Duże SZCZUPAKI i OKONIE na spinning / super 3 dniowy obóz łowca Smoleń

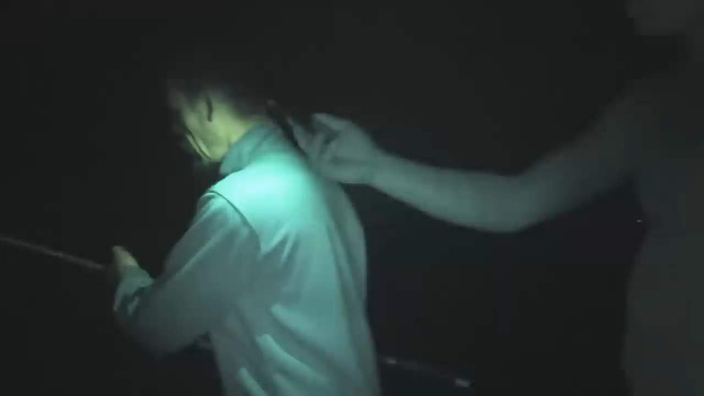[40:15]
O, był! O, przespiał w ostatnim wodzie.
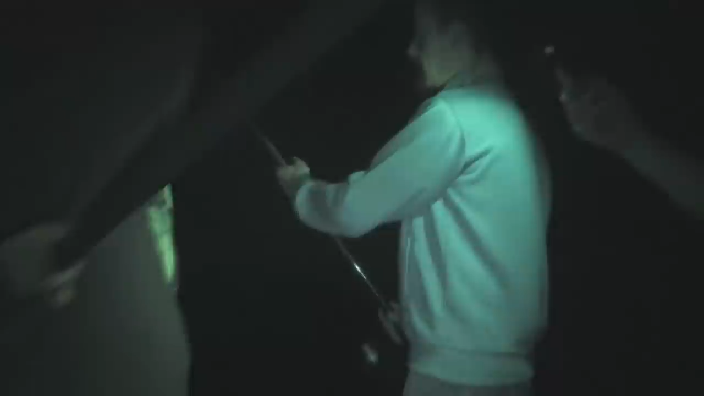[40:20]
Już go było widać na wodzie. No nic. Ale było coś. Kończył na tyle wędek.
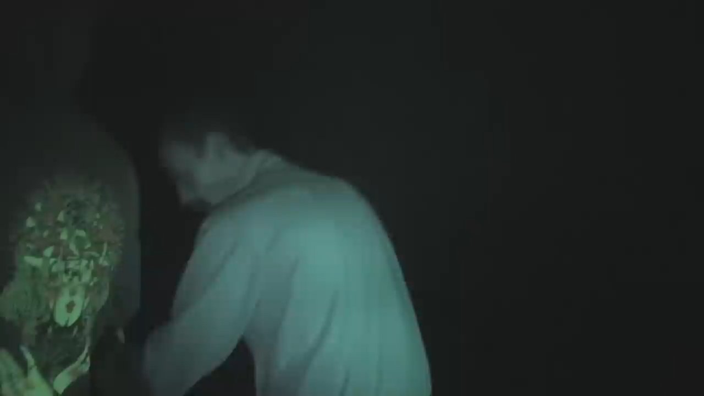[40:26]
Aha. Ale drugą wędkę. Fiemiorkę ściągnąłem. Na tyle wędek, udało się... Jakieś jedno branie wypracować chociaż.
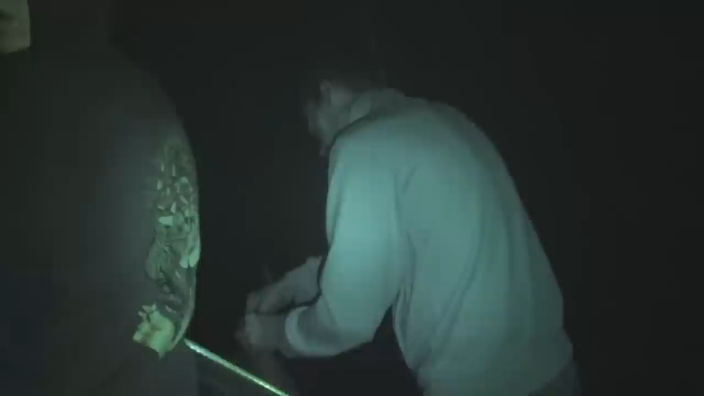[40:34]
I czekamy na kolejne branie. Coś kurde było, kurde szkoda no. No szkoda, bo była jakaś odmiana. Tak. Mieliśmy tyle drapieżników. O to chodzi. A byłby jakiś karpik ewentualnie. Taki jesienny, fajny.
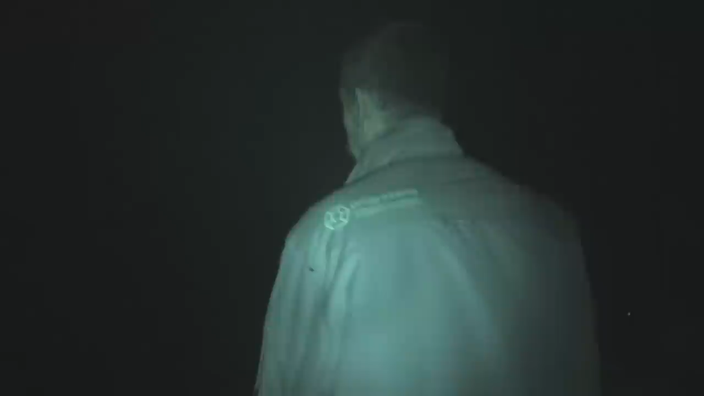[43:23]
Mogę zgasić albo... Nie, świeć, bo ja mam... Nie będzie mi wygodniej. Popatrz, widzisz to?
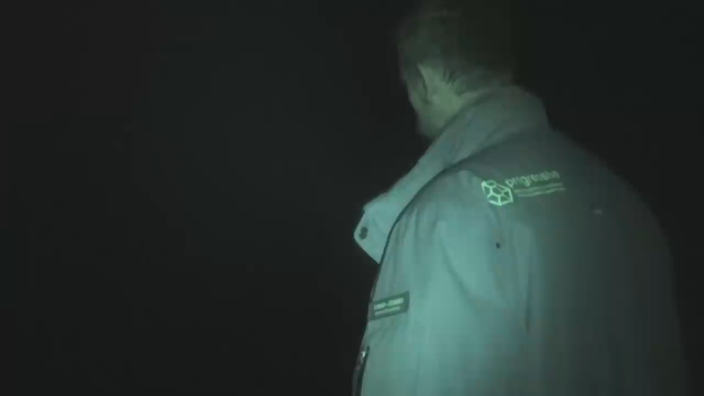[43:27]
Popatrz. Popatrz, popatrz, popatrz. Popatrz, widzisz taki... No szczytówki akurat ja nie widzę. Ale kamera może widzę.